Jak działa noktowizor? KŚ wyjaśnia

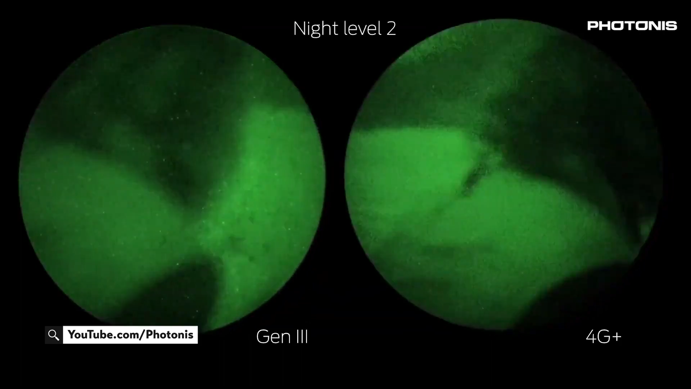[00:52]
W zależności od modelu i generacji Noctowizor składa się z różnych technologii.
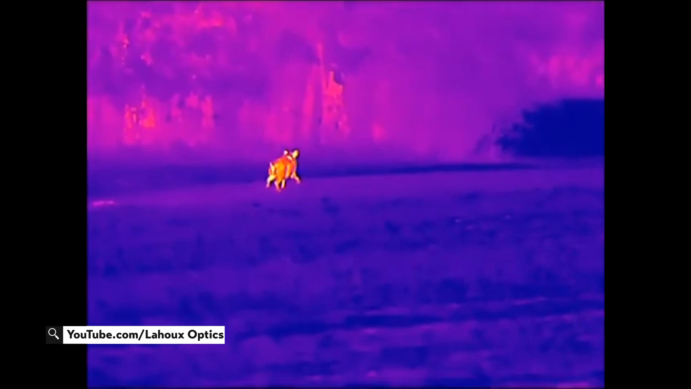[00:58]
Przykładowo technologia termiczna wykrywa różnicę ciepła, a intensyfikacja obrazu, czyli tradycyjny zielony obraz, wzmacnia dostępne światło.
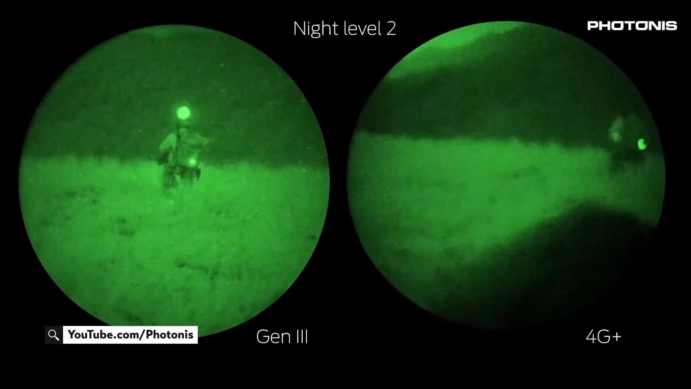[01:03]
Tradycyjna technologia Noctowizyjna oparta na zielonym wzmocnieniu
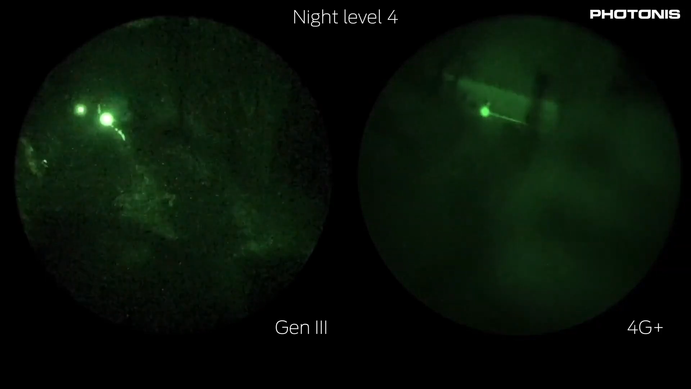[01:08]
światła polega na zbieraniu jego niewielkiej dostępnej ilości, to np.
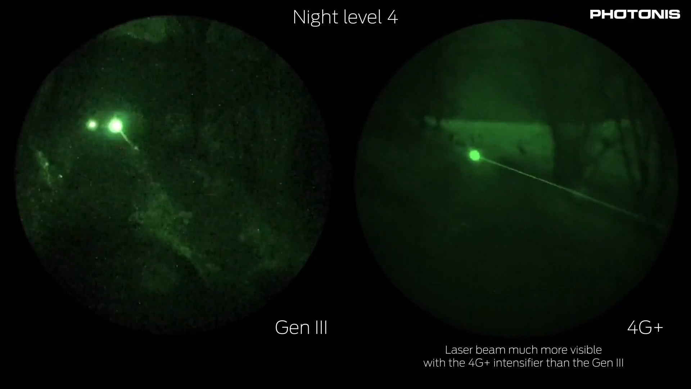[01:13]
światło pochodzące z gwiazd, księżyca bądź też światło podczerwone, przez soczewkę obiektywu Noctowizyjnego.
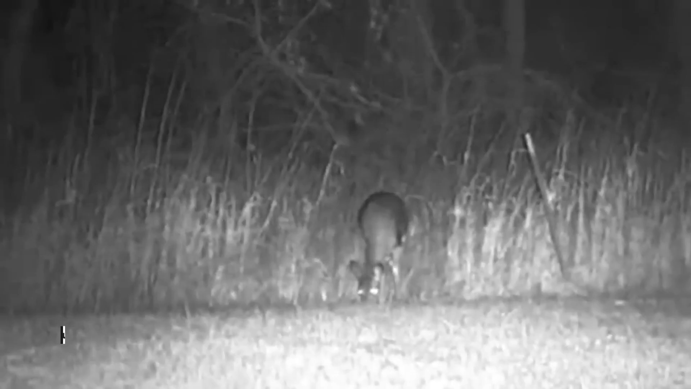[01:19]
Światło to następnie wchodzi do fotokatody z arsenku galu,
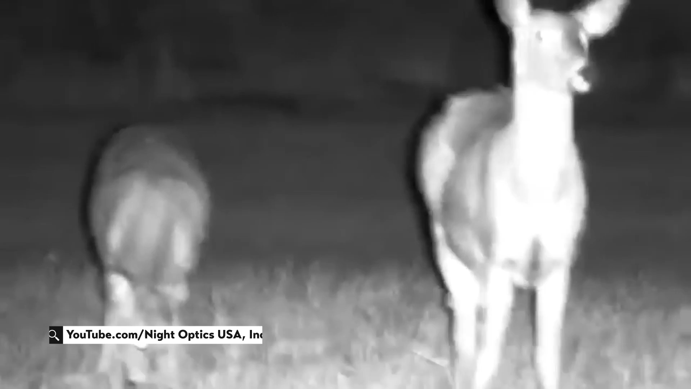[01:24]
która pobiera energię świetlną zwaną fotonami i przekształca ją w energię elektryczną zwaną elektronami.
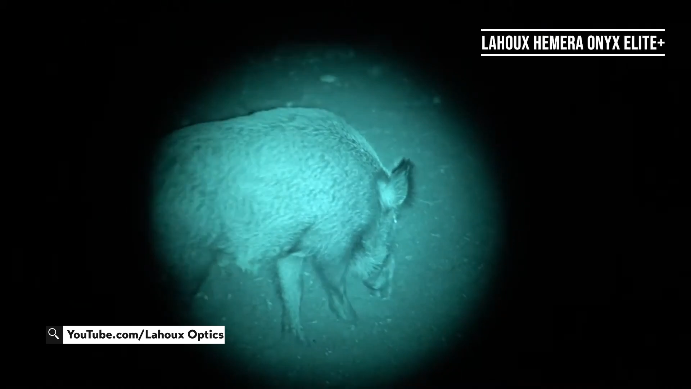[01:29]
Aby uzyskać wzmocnienie, te kilka elektronów przechodzi przez specjalne urządzenie w kształcie dysku, zwane płytką mikrokanalikową.
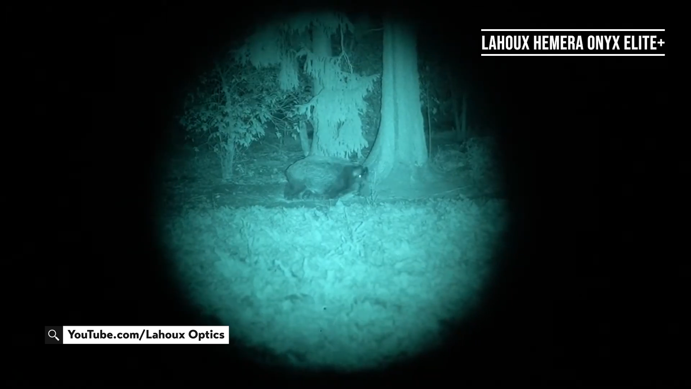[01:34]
Płytka ta posiada wewnątrz miliony maleńkich kanałów, które w wyniku procesu elektrycznego i chemicznego powodują,
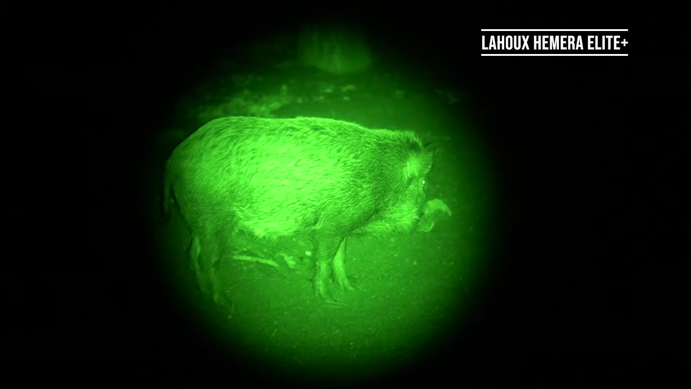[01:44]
że kilka wchodzących do niej elektronów uderza w ściany tych maleńkich kanałów, uwalniając w ten sposób znacznie więcej elektronów, można je liczyć w tysiącach. Te tysiące nowych elektronów opuszczają płytkę mikrokanalikową i przemieszczają się przez ekran luminoforowy, który przekształca elektrony z powrotem w fotony, czyli światłowidzialne.
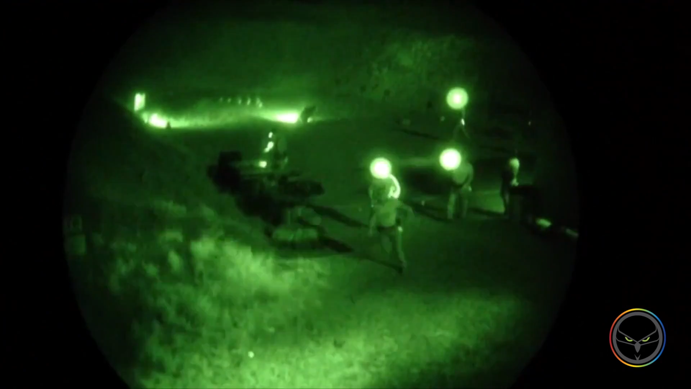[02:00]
To światłowidzialne jest produktem końcowym,
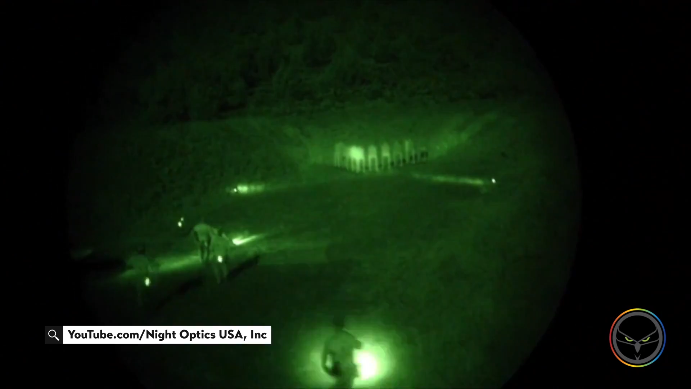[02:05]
który przechodzi przez okular do oka i jest oglądany w jasnozielonym wzmocnieniu oryginalnej sceny, na którą skierowany mamy obiektyw.
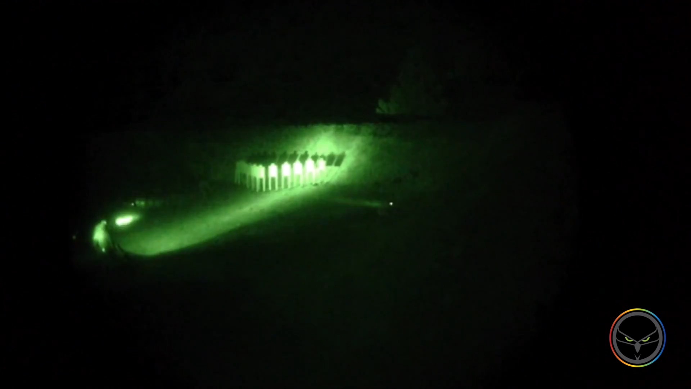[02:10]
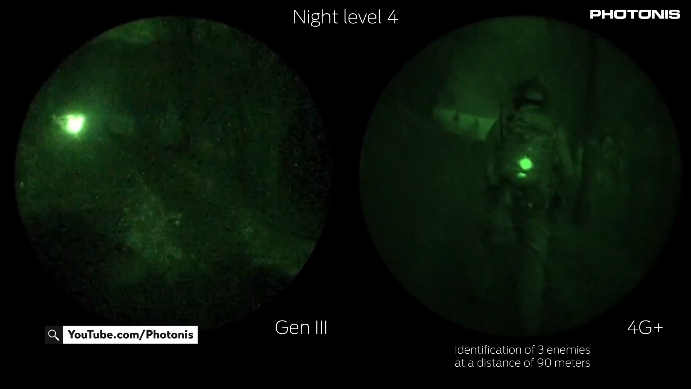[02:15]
Ten opis dotyczy działania technologii trzeciej generacji noktowizorów, która obecnie nie jest praktycznie dostępna na rynku cywilnym. Pierwsza generacja noktowizorów nie ma płytki mikrokanalikowej, która jest odpowiedzialna za bardzo dużą część wzmocnienia światła.
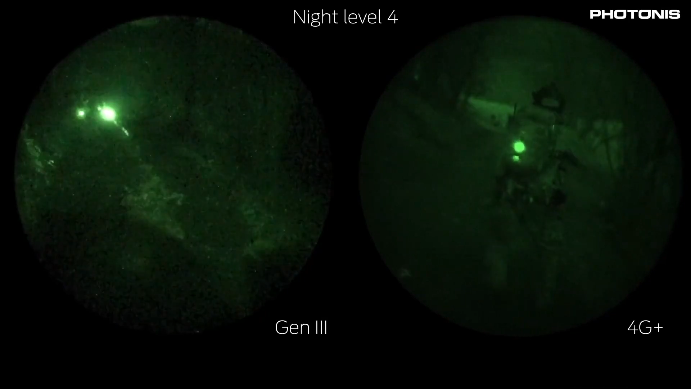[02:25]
Urządzenia drugiej generacji mają z kolei te płytki,
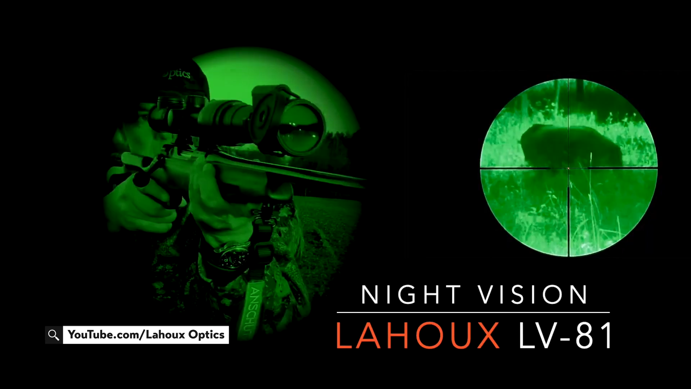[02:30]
dzięki czemu zapewniają duże wzmocnienie światła, jednak nie są wyposażone w identyczną warstwę ochronną oraz nie posiadają też bariery jonowej,
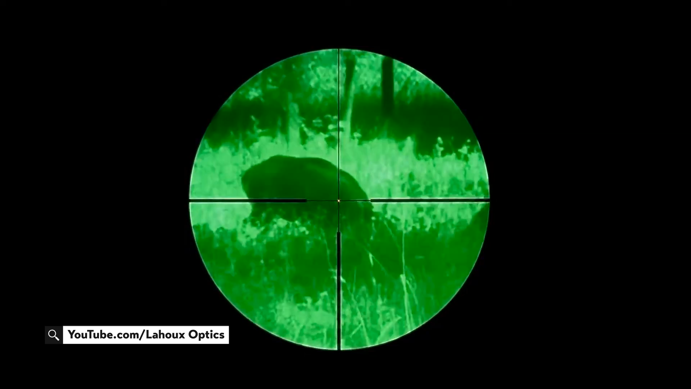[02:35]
co jest standardem w sprzęcie trzeciej generacji.
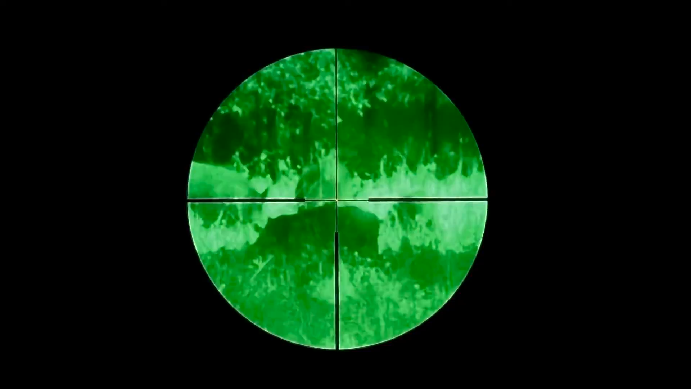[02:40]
Brak tej bariery skraca żywotność lampy obrazowej.
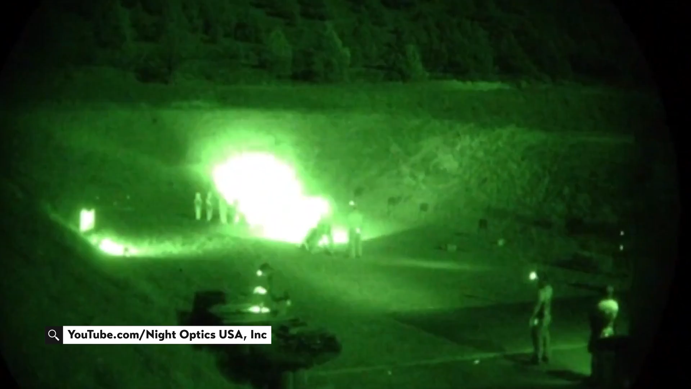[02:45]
Poza tym jednostki drugiej generacji wykorzystują starszą i tańszą fotokatodę trójalkaliczną, zamiast nowszej,
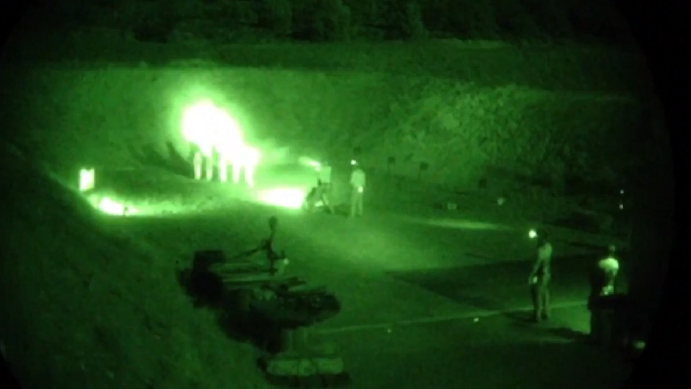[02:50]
bardziej efektywnej fotokatody z arsenku galu, która poprawia wydajność przy słabym oświetleniu oraz zwiększa zasięg widoczności w nocy. Technologia, która wymaga światła z otoczenia,
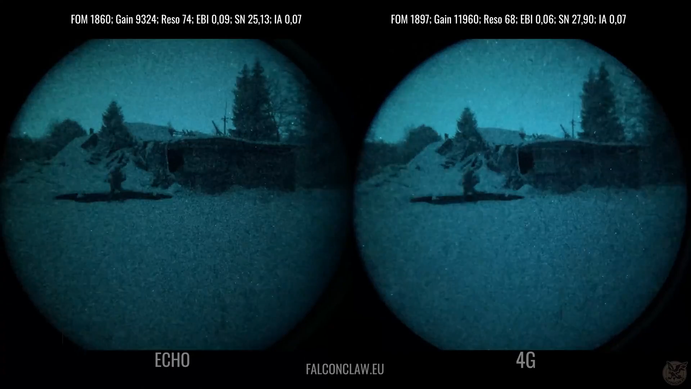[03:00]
a następnie jest wzmacniana i zapewnia obraz, który pozwala zidentyfikować dany obiekt, to już naprawdę leciwa technologia. Obecnie gogle są wyposażone zarówno w podczerwień, jak i termowizję. Jeśli chodzi o noktowizję w podczerwieni, to jest to jedna z najnowszych technologii.
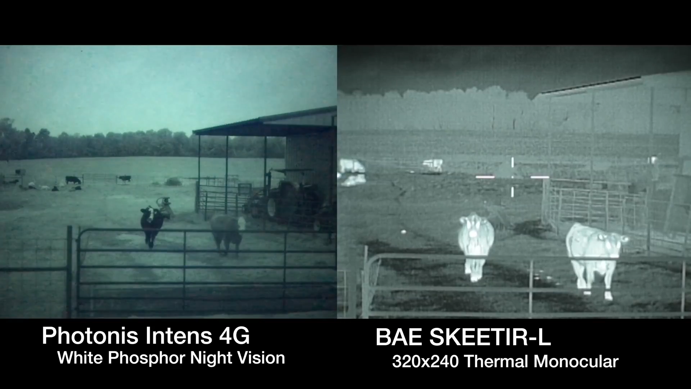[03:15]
Nie wykorzystuje ona światła z otoczenia, aby zapewnić obraz. Gogle takie wykorzystują promienie podczerwone do tworzenia obrazu.
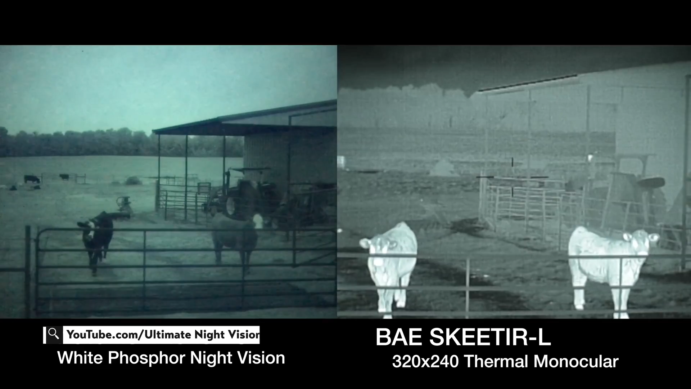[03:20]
Fale światła podczerwonego są emitowane przez wszystko, co emituje jakiekolwiek ciepło. Oznacza to, że w końcowym rezultacie widzimy różnicę temperatur między różnymi obiektami.
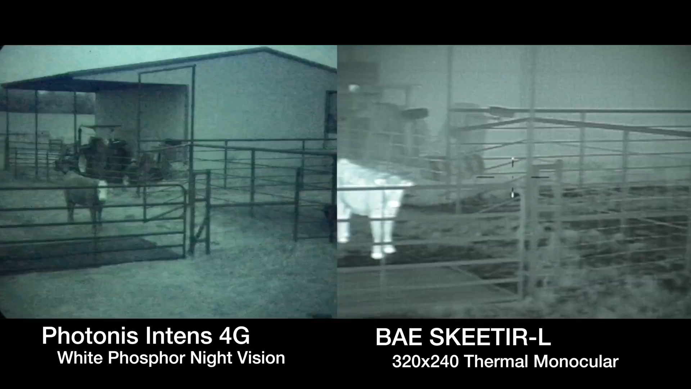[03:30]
Z kolei technologia termowizyjna działa tak samo jak technologia podczerwona, jednak aby stworzyć obraz, wykorzystuje ona rzeczywiste ciepło, które jest uwalniane przez obiekt, a nie promienie podczerwone. Gogle termowizyjne sprawdzają się lepiej podczas pracy o każdej porze dnia, nawet w biały dzień.